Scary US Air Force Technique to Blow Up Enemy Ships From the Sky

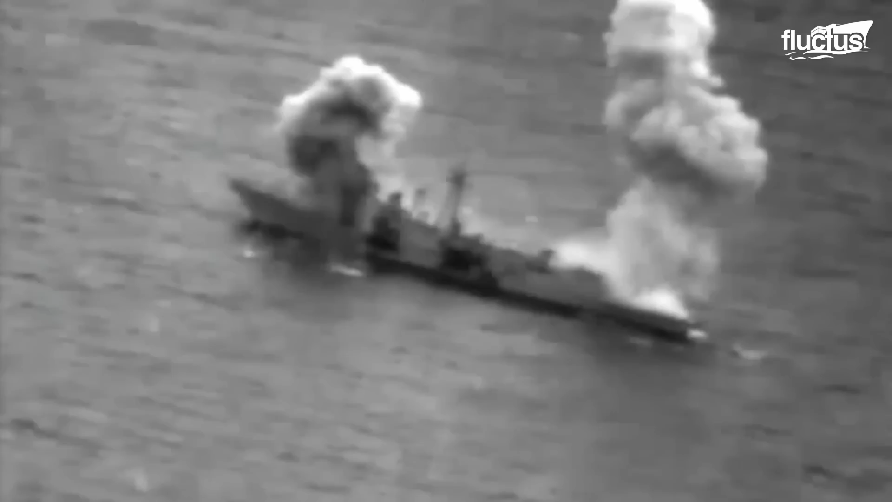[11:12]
It took almost five hours for the ship to sink. After sustaining 22 missile hits,